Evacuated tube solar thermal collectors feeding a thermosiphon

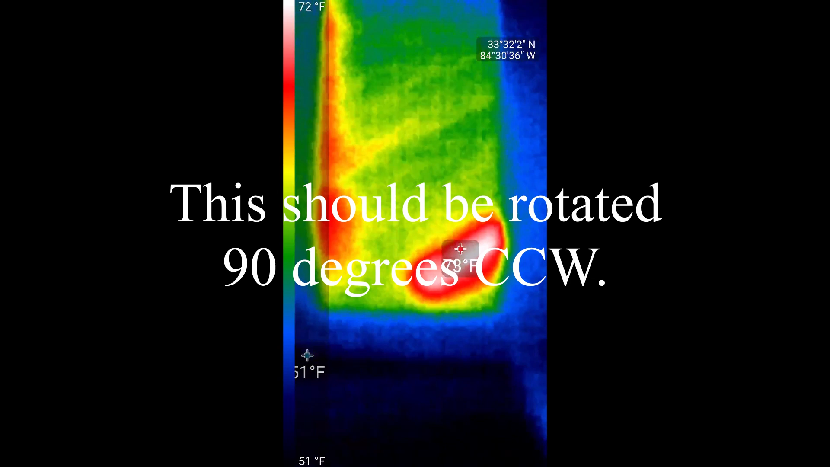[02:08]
On screen: scale top 72°F, scale bottom 51°F
go big or go home this is the inlet side hold on no that's
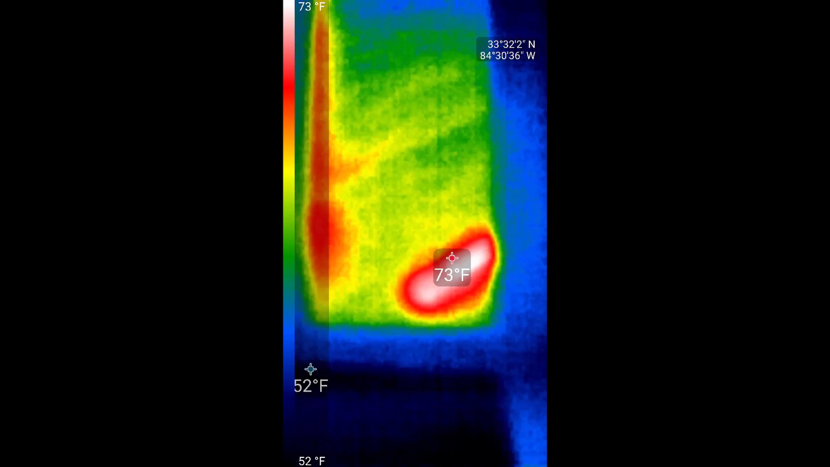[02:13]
On screen: scale top 73°F, scale bottom 52°F
the outlet side of the thermosiphon that's the hot side 74 75
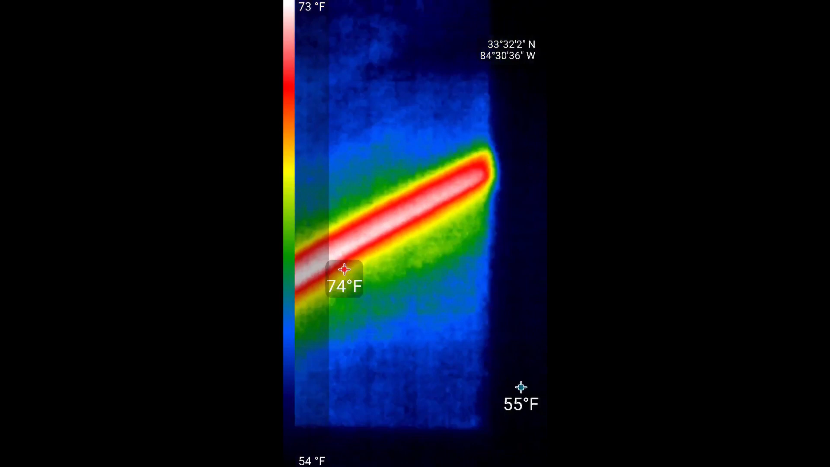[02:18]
On screen: scale top 73°F, scale bottom 54°F
degrees now down here so that's that one now here's
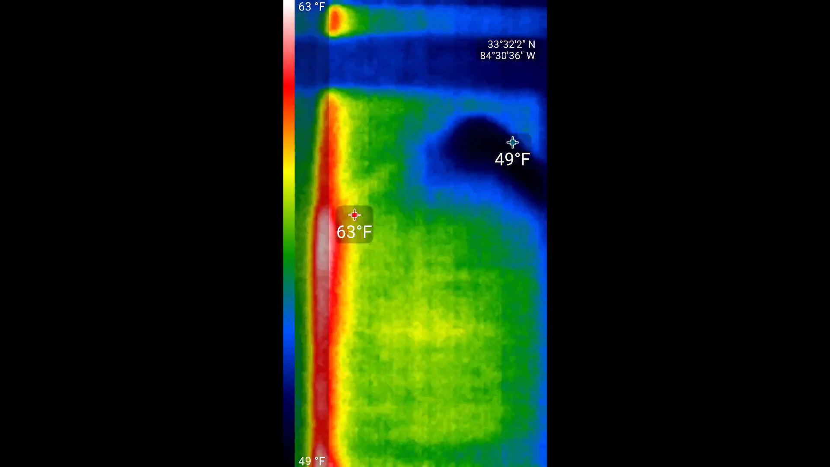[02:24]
On screen: min 49°F, scale top 63°F, scale bottom 49°F
the outlet 50 degrees almost 75 degrees and that's a not even a purely sunny day I mean it's like hazy overcast right now so
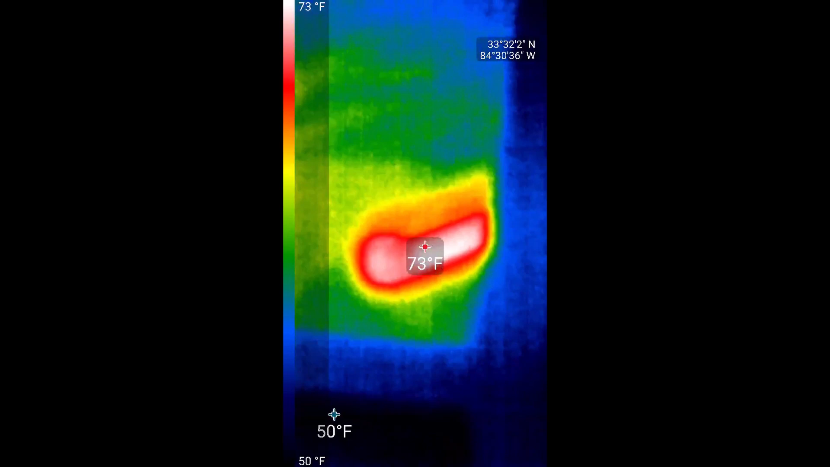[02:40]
On screen: scale top 73°F, scale bottom 50°F
I'm really curious to see what this thing will do on a bright cloudless
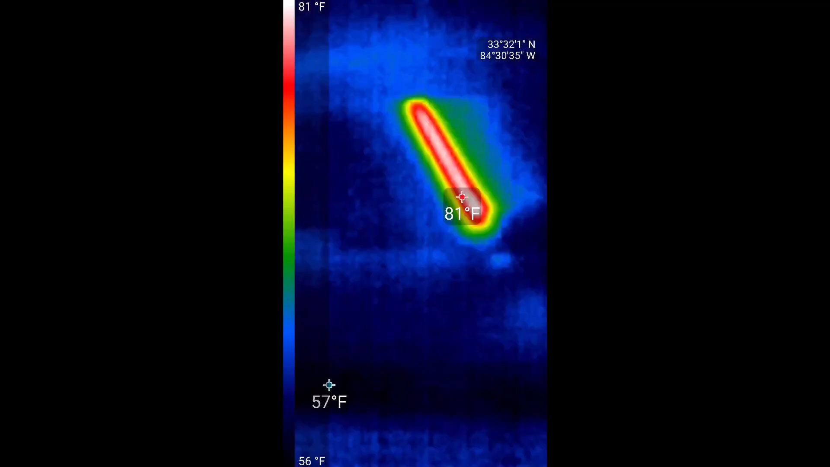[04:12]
On screen: scale top 81°F, scale bottom 56°F
I got this thing flip the right direction now so that's the hot outlet of the collectors and there's the
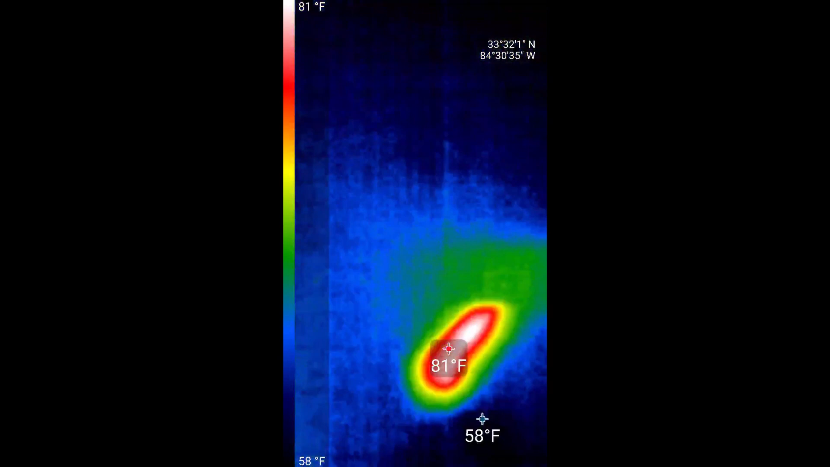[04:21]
On screen: scale top 81°F, scale bottom 58°F
inlet to the collector so the Sun is almost
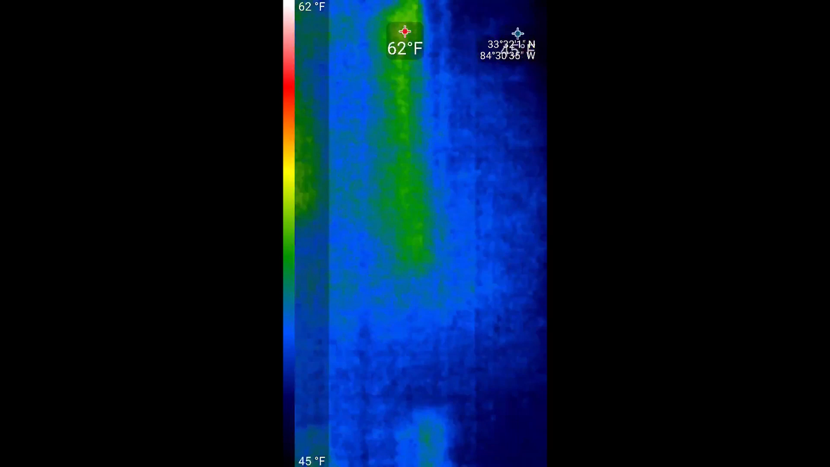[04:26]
On screen: scale top 62°F, scale bottom 45°F
down now doesn't do much good to point
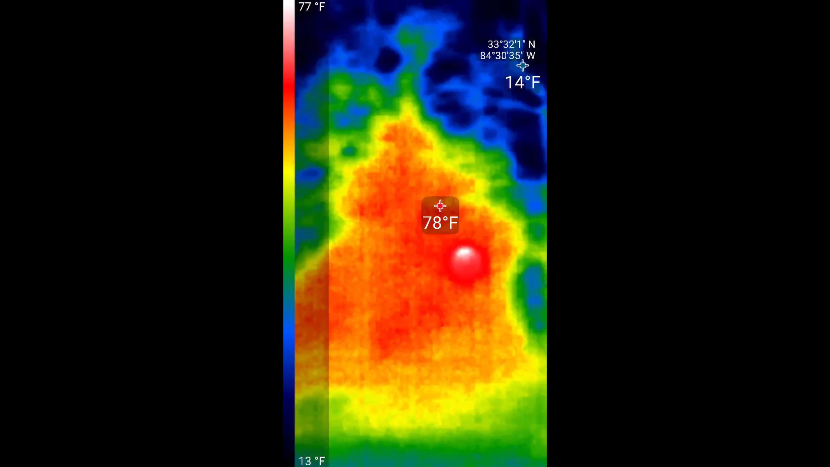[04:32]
On screen: scale top 77°F, scale bottom 13°F
this at the Sun I guess so as you can see that it goes up
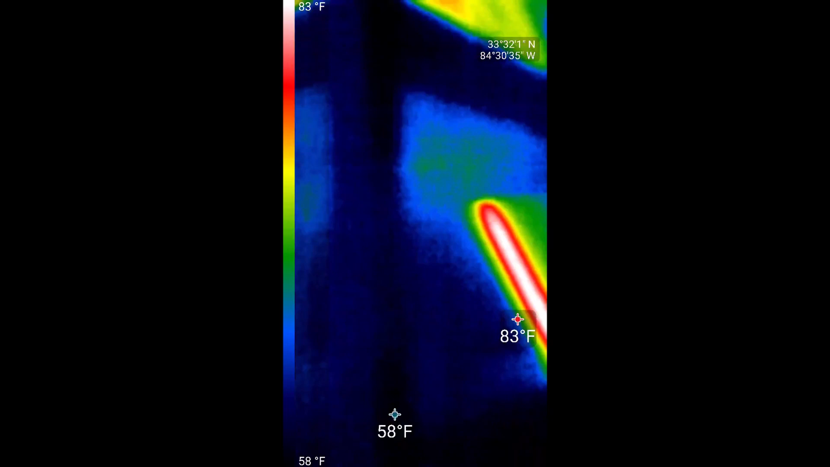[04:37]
On screen: scale top 83°F, scale bottom 58°F
to the barrel looks like a lightsaber and then look at the barrel this
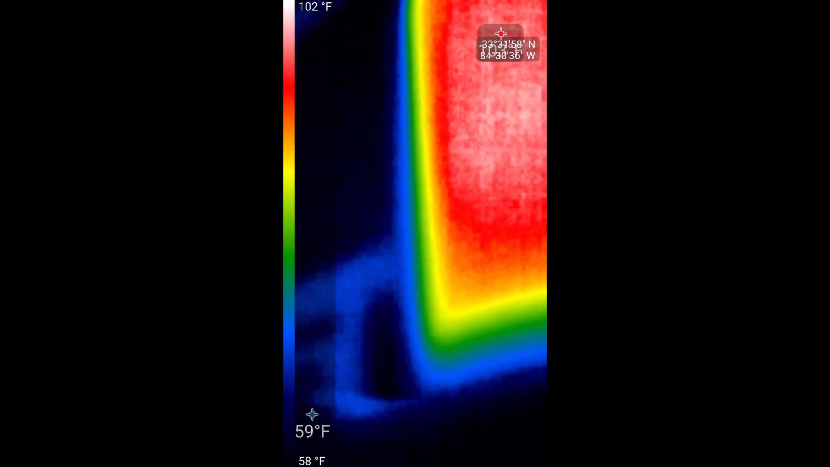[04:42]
On screen: scale top 102°F, scale bottom 58°F
is what's pretty neat back up a little bit so that whole barrel is full of 100 degree water I don't know how much energy there is taking up
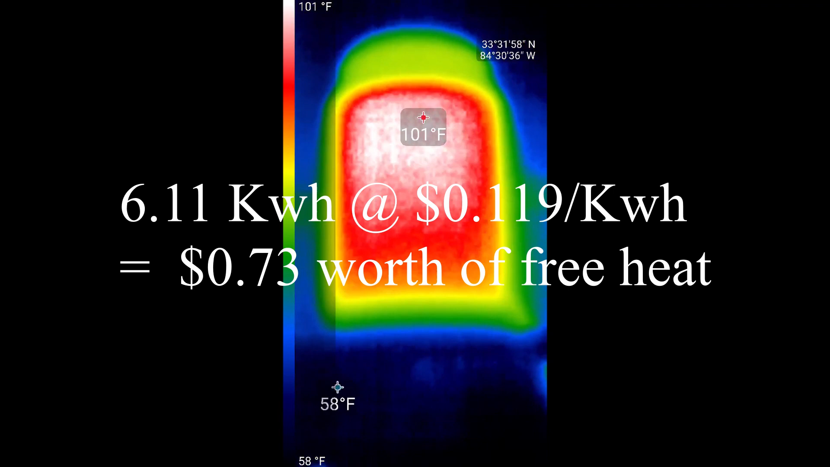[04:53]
On screen: scale top 101°F, scale bottom 58°F
the temperature from 50 degrees up to a hundred degrees of you know probably about 50 gallons of water but I guess I can do some calculations and see how many calories it is